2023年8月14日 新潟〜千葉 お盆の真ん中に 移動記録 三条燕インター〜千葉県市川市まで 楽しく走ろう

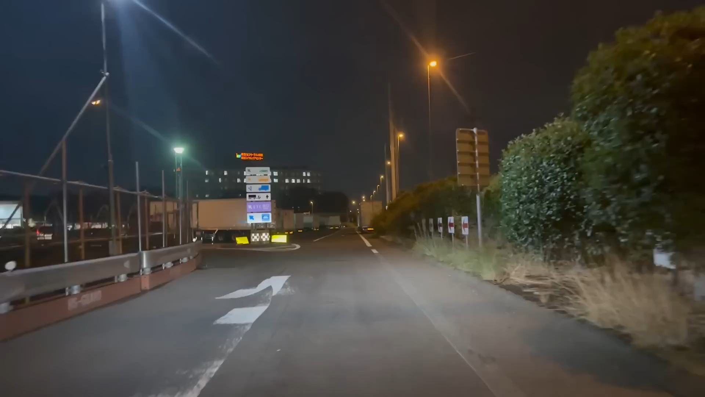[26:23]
まあそこそこ混んでるねトラックも結構いるんだねやっぱりねお盆でもねまあ物流はねやっぱり常に動いてますからね基本的にはねまあ混んでるは混んでるかまあ到着でございます
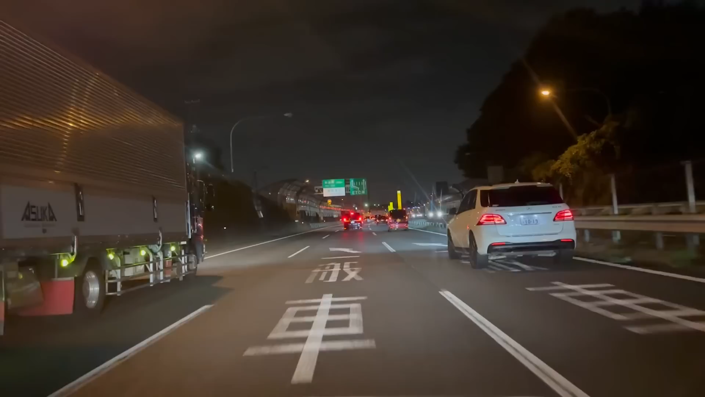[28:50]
はい三好からはね結構あっという間に着きますイーザの料金所になりますねいよいよまあねあの東京に来たなって言うまでね埼玉県だけど
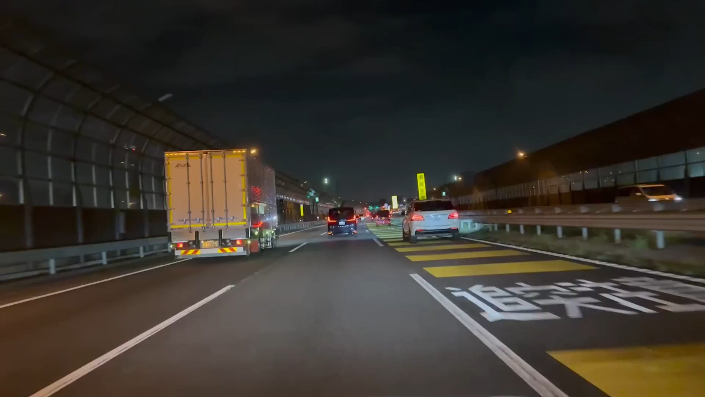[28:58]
東京に来たなみたいな感じがねしますけれどもねまあさすがにね交通量は多いんでねちょっとここでは詰まった感じはするけどでもまあ割と順調な方だよねこれぐらいでもスッと抜けられるんじゃないそして今日は全くまあ普通のね平日に扱いになるからねまあお盆の期間もね休日割引は適
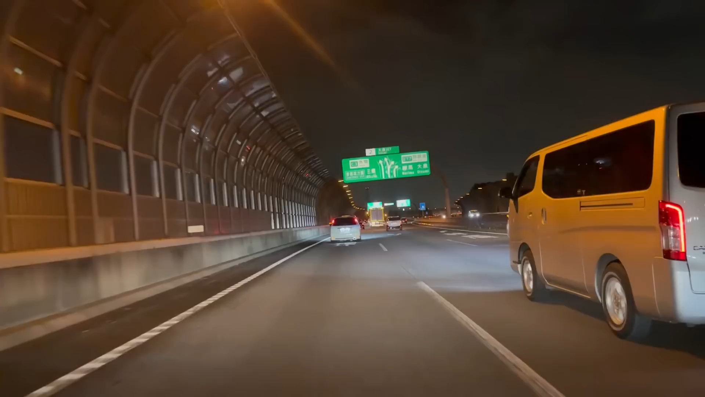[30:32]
外観も割と順調まああのこういったね大型連休とかねこういった時は割とね都内とかはねガラガラになりますからねみんな地方に出てくんでね途中の渋滞がちょっとねありましたけれどもとりあえずね今のところは走れる感じですね大泉ジャンクション外観に入りますほんとなんか都会に来たって感じはあるねほんとジェットコースターみたいだからね
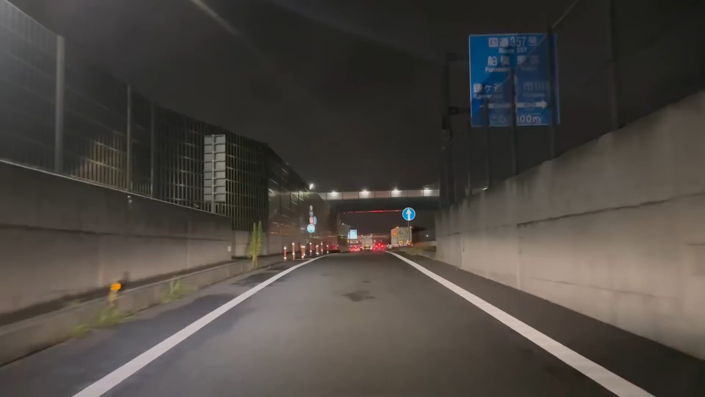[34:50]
そしてETCここで反応します1000円ジャストジャストって珍しいねでもねしばらくまっすぐ行くのかなってとこですねはいそして14号ですねこれまあ東京方面に行くとね倉前通りになるのかな多分倉前通りになるんじゃないかな